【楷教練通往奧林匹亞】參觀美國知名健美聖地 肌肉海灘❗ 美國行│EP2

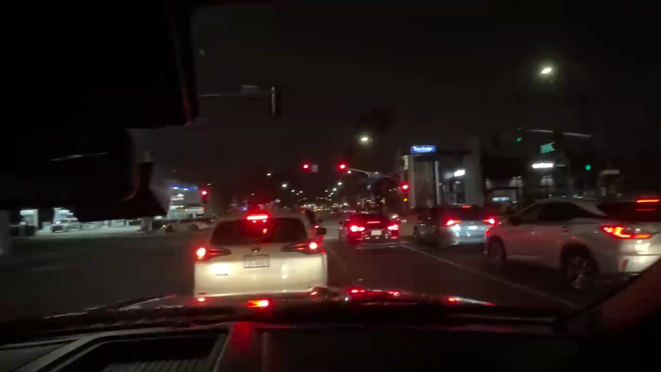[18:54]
現在左邊上去就上高速公路我們還是往我們熟悉的地方開好了好啦明天見啦